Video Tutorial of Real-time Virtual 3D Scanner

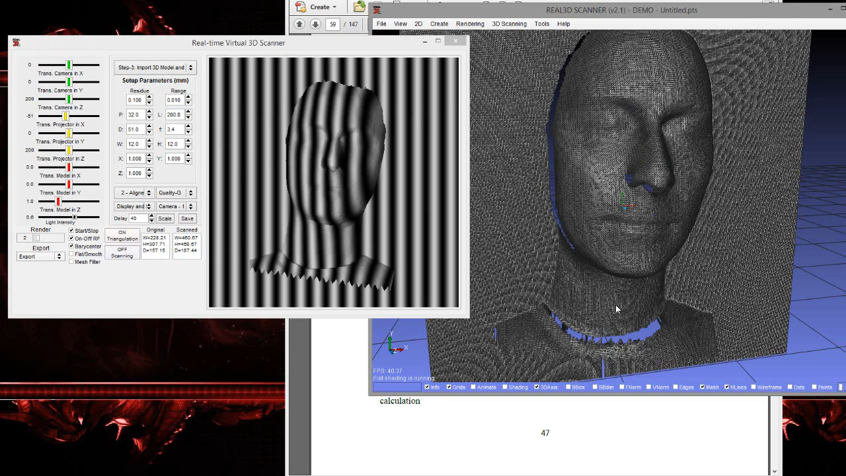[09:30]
and the point cloud will be converted into triangular mesh these are just the dimensions of the original scale model so the bounding box dimension of the original model and bounding board dimension of the scan model if you have a half sphere you can measure the accuracy of this virtual scanner by by observing the original skin